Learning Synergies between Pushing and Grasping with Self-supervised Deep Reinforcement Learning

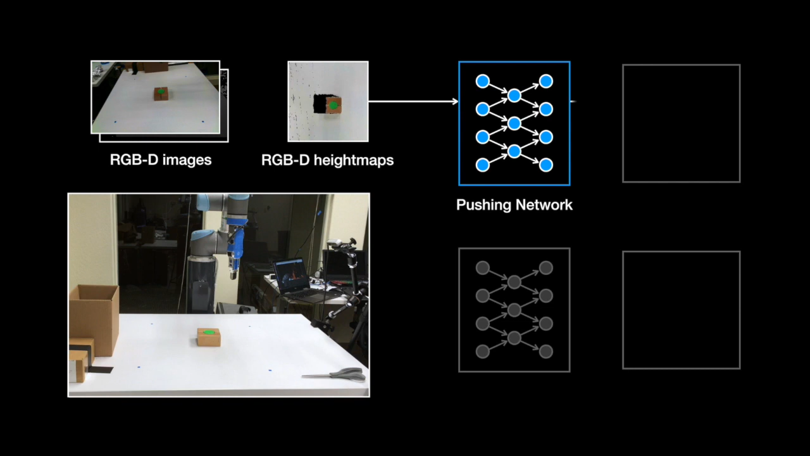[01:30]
which is a measure of future expected reward in the context of Q learning from reinforcement learning. Here, they are visualized as a heat map, where hotter regions indicate higher Q values.
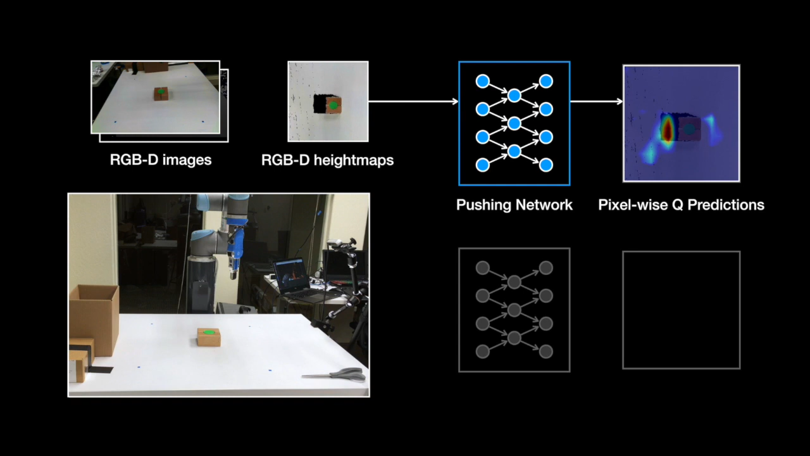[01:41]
Each pixel location represents a physical push 10 cm to the right of the height map, starting at that point in the scene. Similarly for grasping, we feed the same height maps into another grasping network to generate pixel-wise predictions of Q values for grasping. In the second output, each pixel represents a physical grasp centered at that point in the scene, oriented horizontally with respect to the height map. To make predictions for different grasping orientations and pushing directions, we rotate the height maps by 16 different angles before feeding into the network, in order to generate a set of 16 pixel-wise Q value maps.